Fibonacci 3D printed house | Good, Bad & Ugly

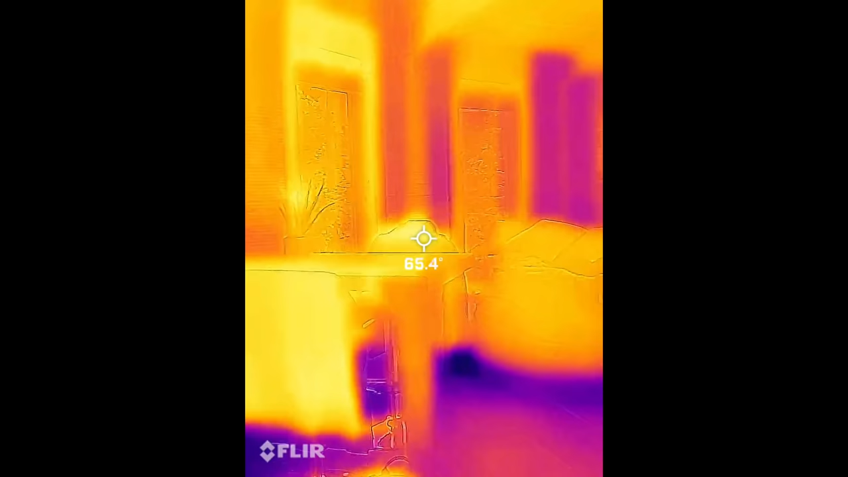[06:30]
I used a FLIR thermal imaging camera to see how much heat was lost at the base of the walls.
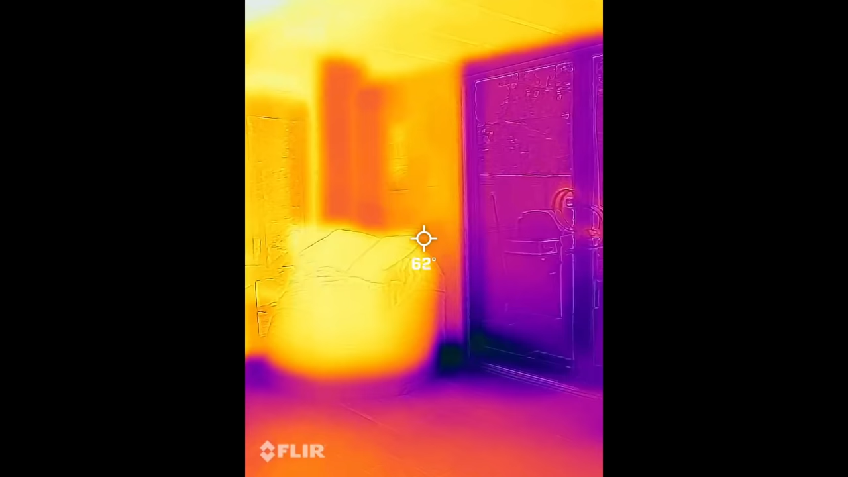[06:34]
These are indicated at the bluish-purple areas. Concrete wants to expand and contract at the same spot.